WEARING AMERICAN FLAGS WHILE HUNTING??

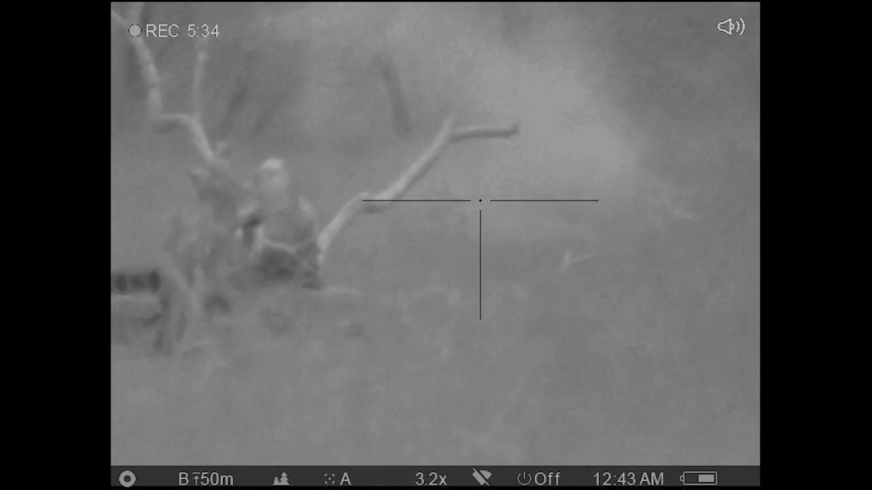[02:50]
It's coming in the trees right here next to us.
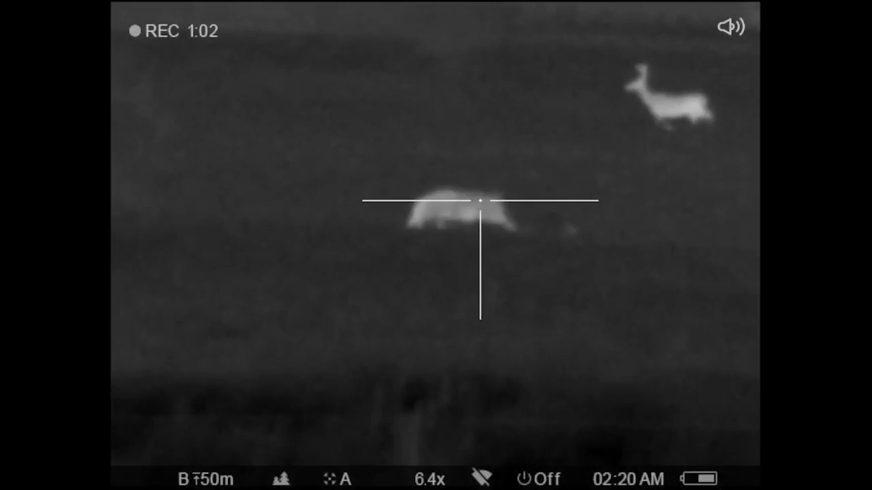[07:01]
Dropped him. Oh, he got up. Got up? Yeah.
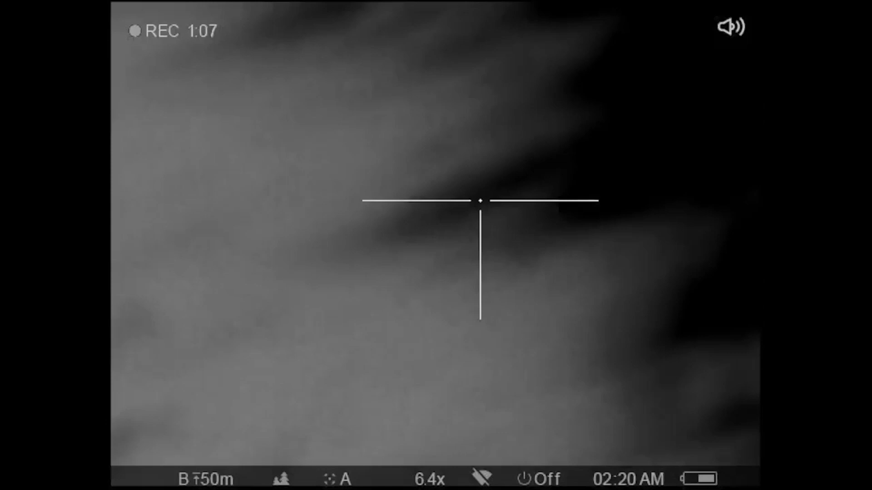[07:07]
There's a whole group coming to us.